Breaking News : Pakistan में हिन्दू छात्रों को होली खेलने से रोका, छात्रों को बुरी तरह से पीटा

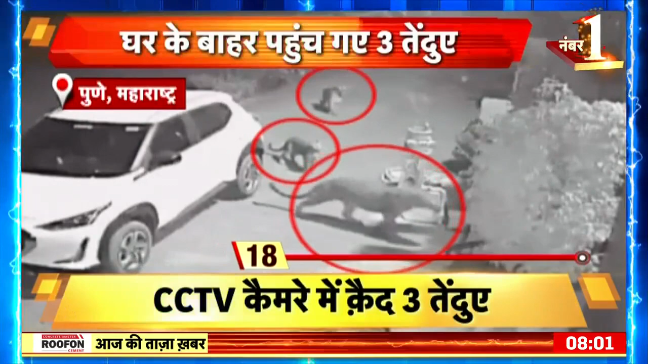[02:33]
घर के दरवाजे के करीब पहुच गया और दीरे दीरे घर में दाखिल होने लगा इसके बाद वो तेंदुआ वीडियो में नजर नहीं आया यानि वो घर के भीतर जा चुका था पर दूसरा तेंदुआ भी दरवाजे की और बढ़ने लगा लेकिन बस 10
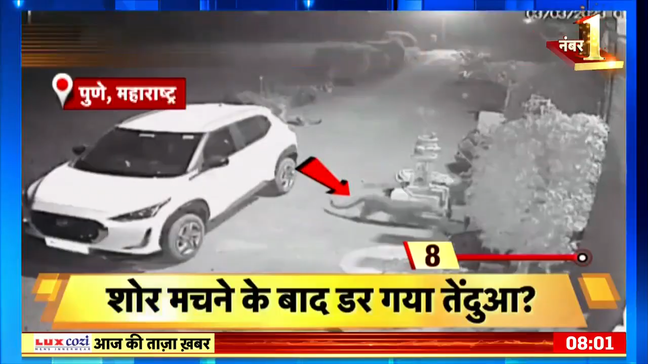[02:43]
सेकंड के बाद हैरान करने वाली तस्वीर सामने आई जब भीतर लोगों ने शोर मचा आया तो घर में गुसा तेंदुआ बड़ी तेजी से उल्टे पाउं भागता दिखा